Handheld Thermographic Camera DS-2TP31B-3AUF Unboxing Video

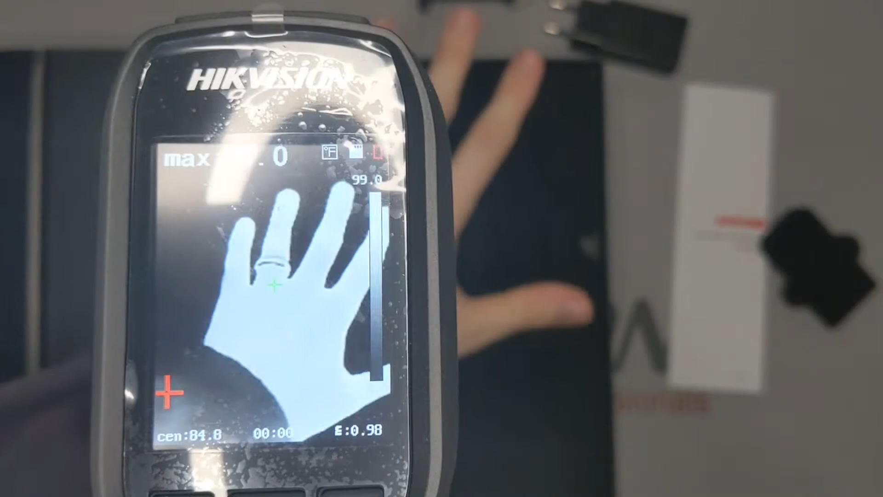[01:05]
Unlike the premium version, the rear screen is also not a touch screen, but has to utilize menu buttons, which have a very satisfying clicking sound.
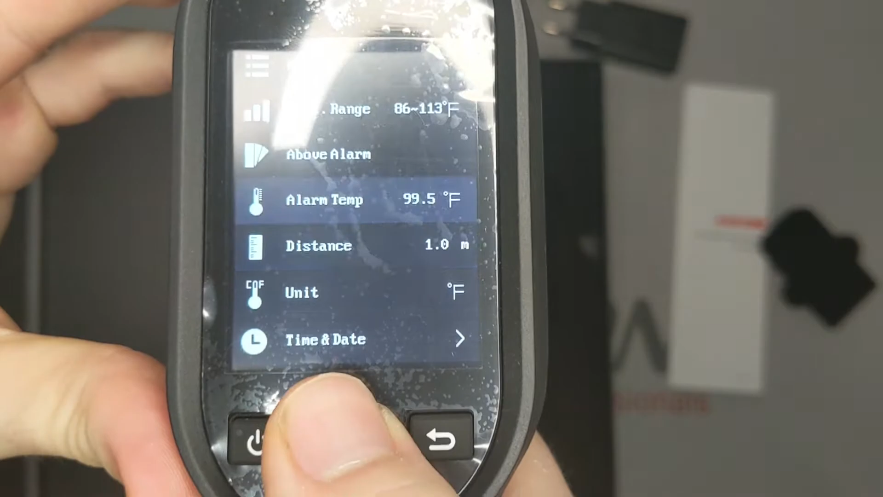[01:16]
The temperature is sampled from the middle of the image and is displayed in the bottom left-hand corner, 97.4 degrees.
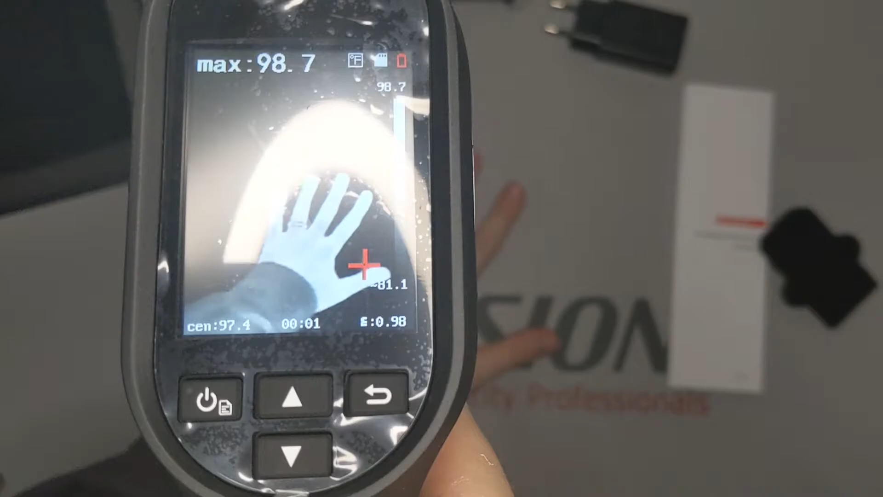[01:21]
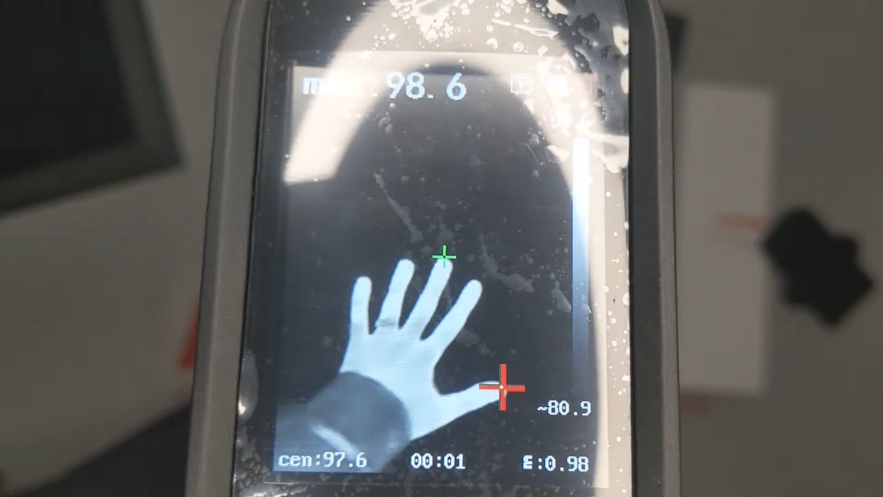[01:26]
Notice how the device is sensitive enough to see my handprint after I have moved it away from the image.